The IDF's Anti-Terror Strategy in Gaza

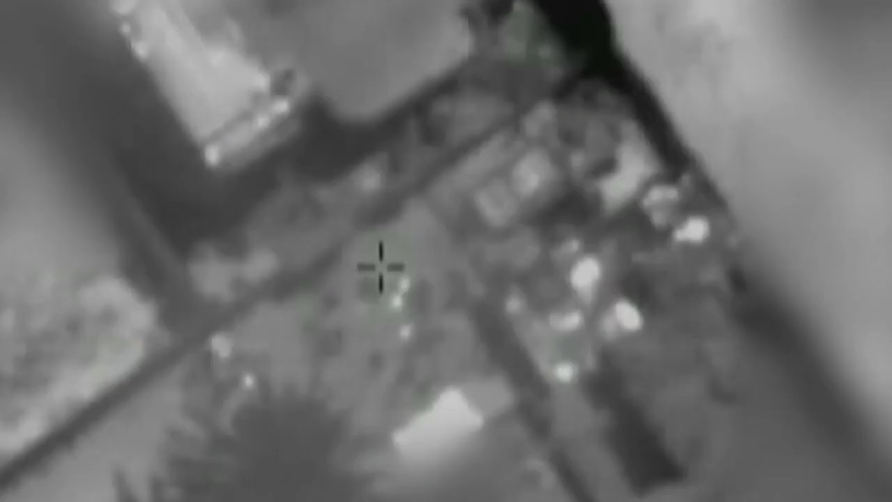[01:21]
It also compiles reports of where people are grouping together and where humanitarian activity is taking place.
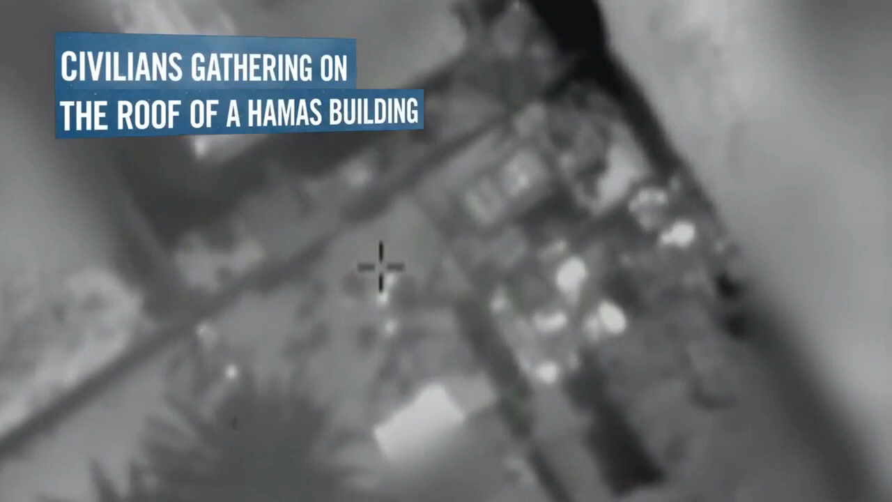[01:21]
This information then influences whether or how the attack is carried out.